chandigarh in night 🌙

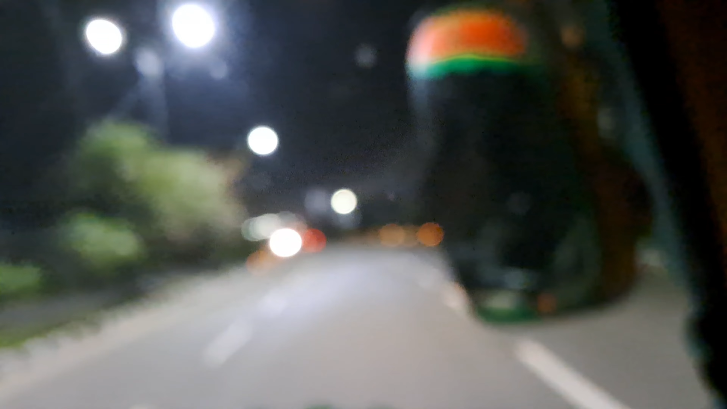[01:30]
अब हम रेलवे स्टेशन के पास पौट चुके हैं यह रा रेलवे स्टेशन और अभी का टाइम हो चुका है